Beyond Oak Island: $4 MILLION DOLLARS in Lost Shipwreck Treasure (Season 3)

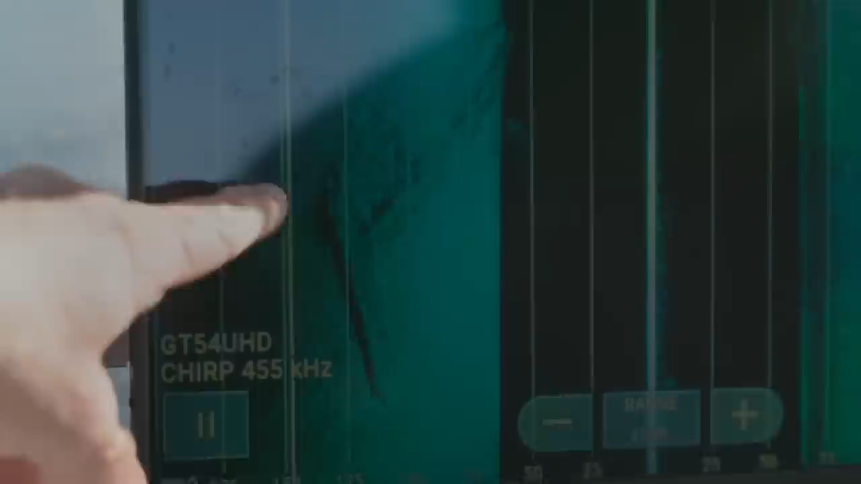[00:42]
and then all of a sudden, we all kind of realized that there could be two. So we've got one shipwreck this way and another one laying across it. Holy moly. So you've got one here and the other one across it.